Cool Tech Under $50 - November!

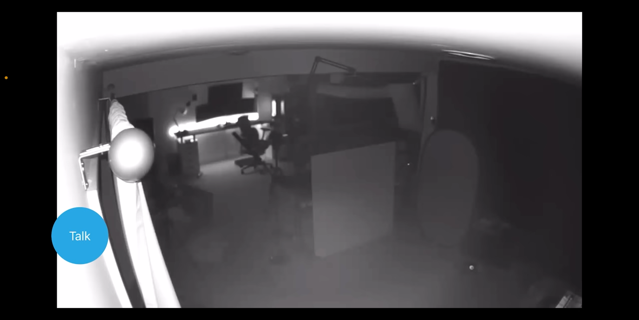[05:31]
what's showing right now and it also has you know motion detection night vision so at nighttime you can actually see what's going on in the room and you get two-way audio so you can obviously hear what's going on and then also talk back if